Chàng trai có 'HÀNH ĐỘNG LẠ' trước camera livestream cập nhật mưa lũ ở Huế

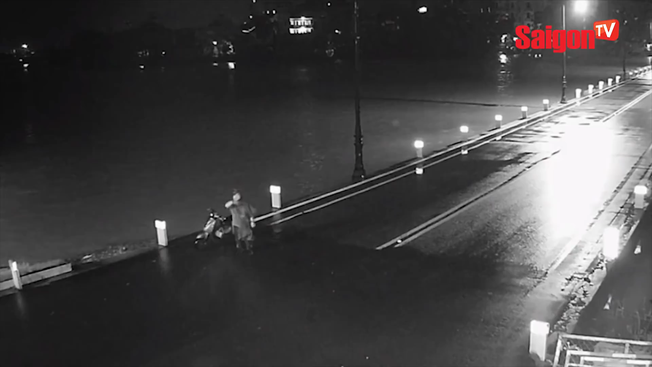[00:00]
Hài hước chàng trai nhảy múa trước camera livestream gặp nhật mưa lụ ở Huế
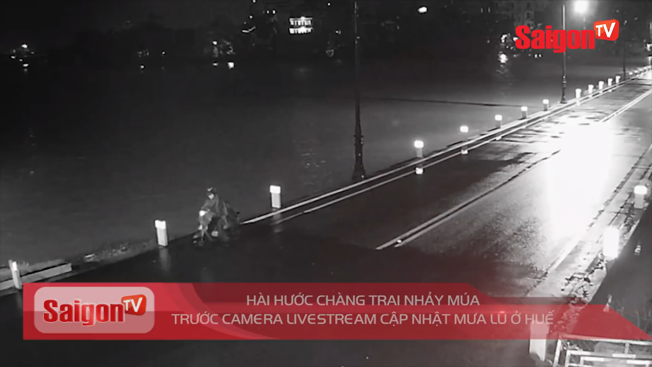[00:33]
Ráng sáng ngày 8 tháng 10, Trung tâm Giám sát điều hành đô thị thông minh tỉnh Thừa Thiên Huế đang live stream mực nước ở đập đá Để người dân tiện theo dõi thì một nam thanh niên dừng xe máy đứng nhảy múa trước camera cho người dân xem Cụ thể, nguyên văn bài đăng chia sẻ như sau Đêm hôm qua để tiện theo dõi mực nước trên cầu đập đá tại Huế Fanpage Trung tâm Giám sát điều hành đô thị thông minh
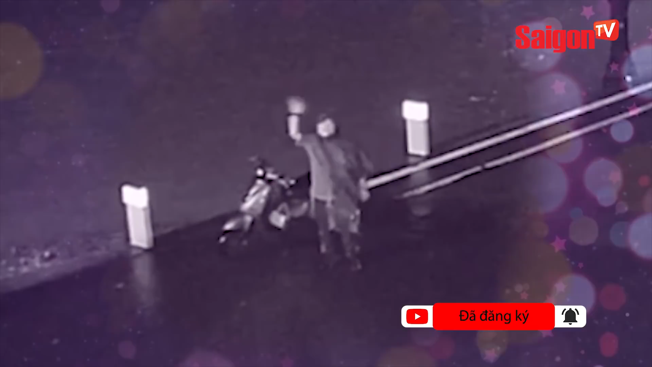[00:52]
tỉnh Thừa Thiên Huế đã live stream tình hình tuyến đường này để người dân tiện theo dõi
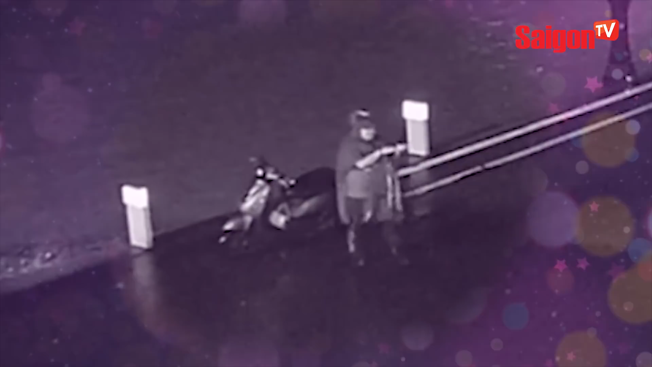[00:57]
Nhưng điểm nhấn là đến lúc 1 giờ sáng khi có một nam thanh niên đã ra giữa cầu mưa
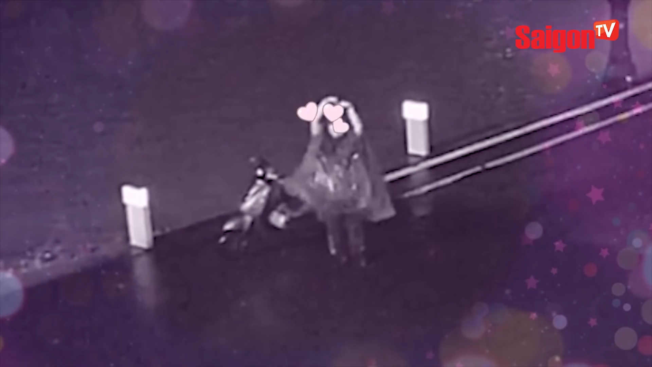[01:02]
gió đứng nhảy múa một bài hát khá là cute cho người dân cùng xem Sau khi đoạn clip được đăng tải rất nhiều cư dân mạng để lại bình luận hài hước Chắc khuya ổng bị vỡ đuổi nên mới phải ra đây cho đỡ buồn đó Chắc mới tỏ tình với Chris thành công Không ít
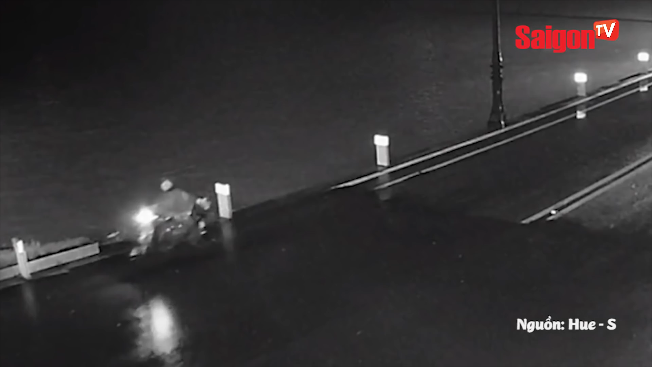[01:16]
người phản đối hành động này Không khuyến khích nhé các bạn Luật cấm dừng đổ và vượt